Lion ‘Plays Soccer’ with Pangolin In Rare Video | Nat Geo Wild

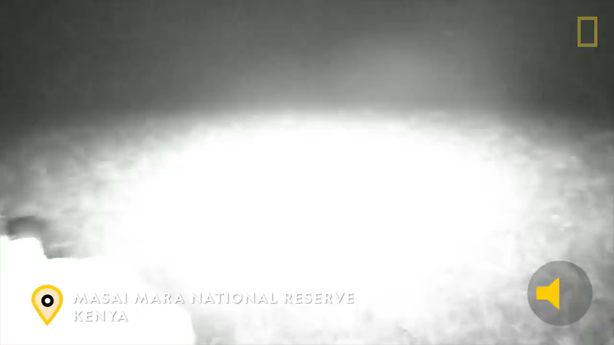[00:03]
It's something that is round and big.
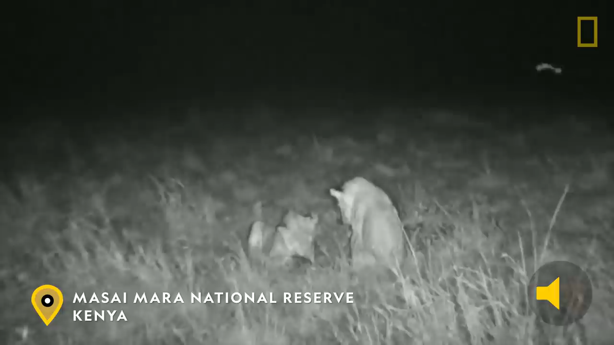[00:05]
What is it? Is it a pangolin? It looks like a pangolin.
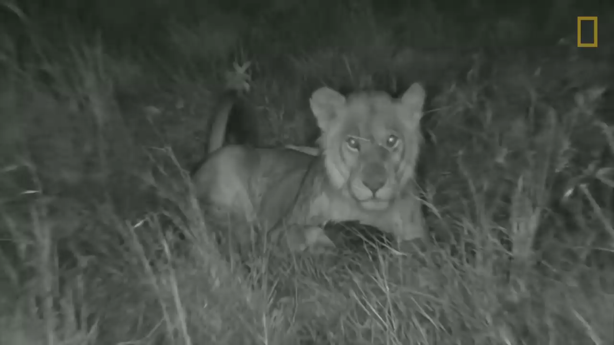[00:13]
It is a pangolin. It's a pangolin. Look at that, guys. That's ridiculous. So the lions are busy playing with a pangolin. No, man.
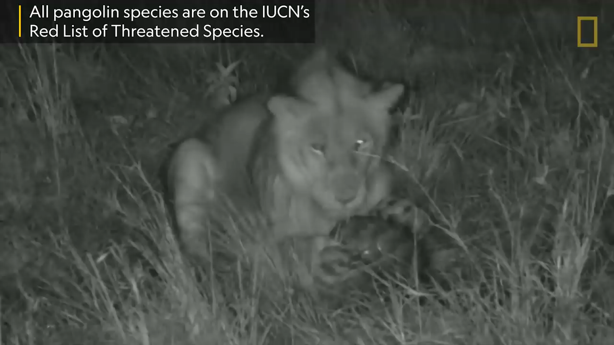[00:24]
What are the chances? That's crazy. Now this is a super, super rare animal. And what are the chances of them playing with a pangolin? No, I don't believe it. That is ridiculous. Now, Emma, if we can, I think we should take this to a lot more people because one is it is an incredibly special animal.
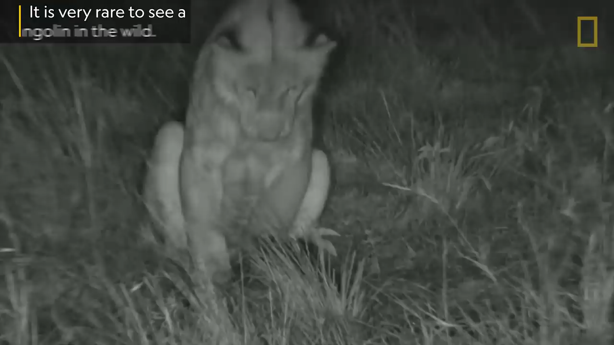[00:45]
Two, to see lions playing with it is even more rare.
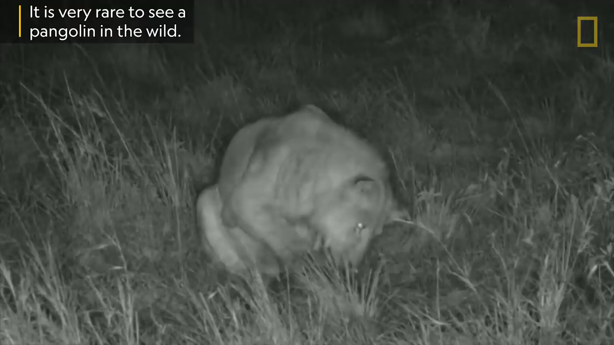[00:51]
So this is something that we are not going to get very often at all. And I hope that they're not going to leave it alone now because it's rolled into a tight ball to defend itself. This is insane.
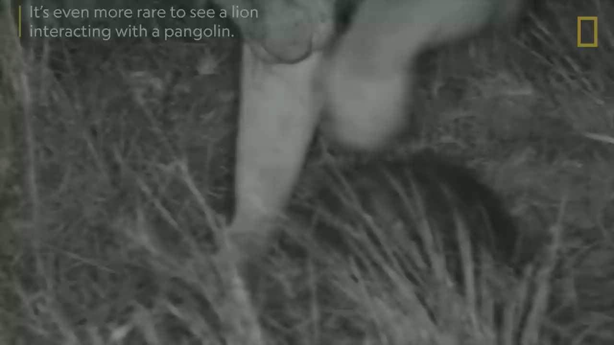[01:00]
Look at that. Can you hear the claws on its scales?
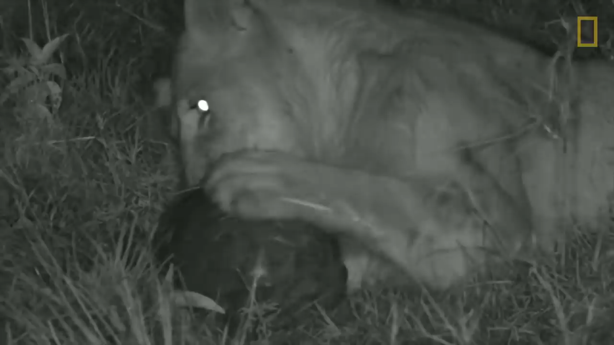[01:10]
No, I can't believe our luck. This is amazing. Wow.
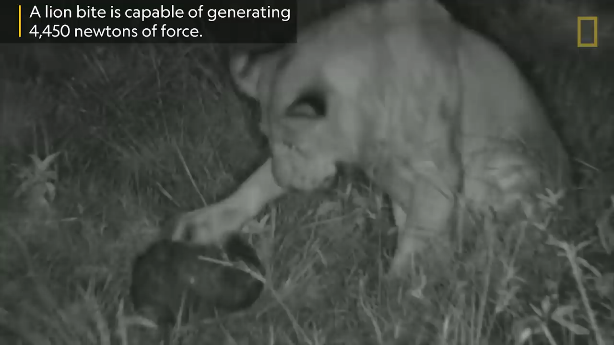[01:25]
In fact, we very, very, very, very seldom see one.
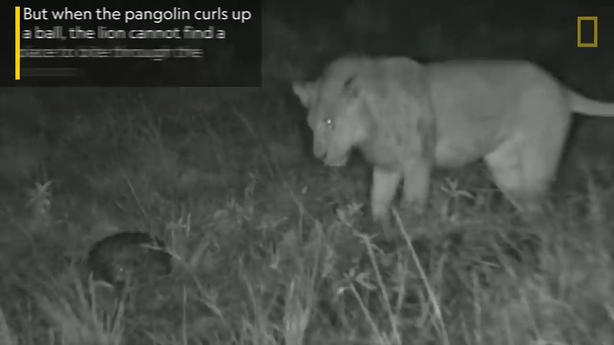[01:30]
No, don't leave it now, lion, because I want to show people.
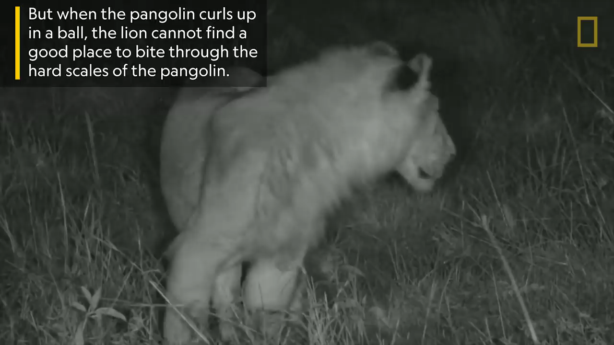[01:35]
Oh no, the lions have left it.
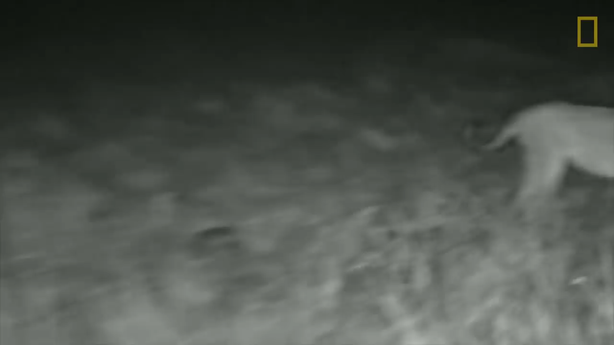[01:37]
Mrs.
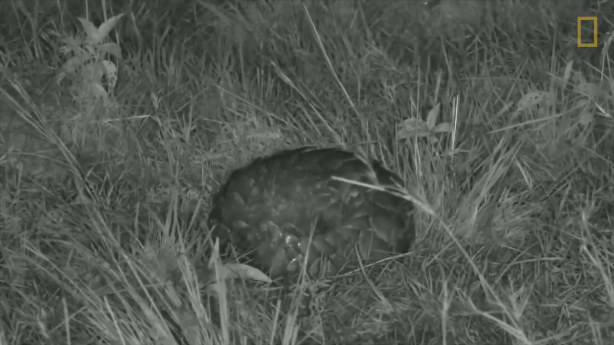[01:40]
Lapwing, he has been playing soccer now. Let's see if the pangolin is okay. It should be okay. When they roll up like that, they're going to be kind of together. Now, it's actually my fault because I was so far away that I didn't notice that that's what they had found. Oh, that is ridiculous. Now, come on, little one. You're going to have to unroll at some point so that we can see you. So we were with the pride of lions and they found this poor little pangolin and played with it for a while. And that's why it's all curled up the way that it is, is because it's feeling very defensive of the lions.
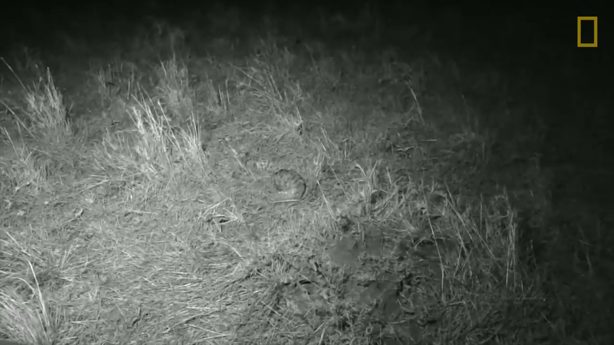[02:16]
And so we've been sitting with it in the hope that it will wake up and it will start to move. So if you have a car on, often what happens with these guys is they feel safe to start unraveling. Look, there you go.
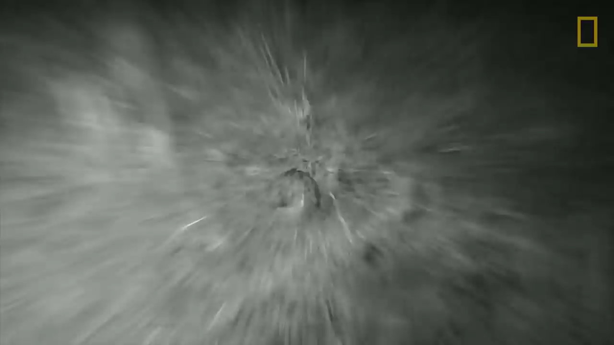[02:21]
Isn't that incredible? So it's unraveling itself now and then it's just showed its face a little bit and now it's kind of tucking it back in,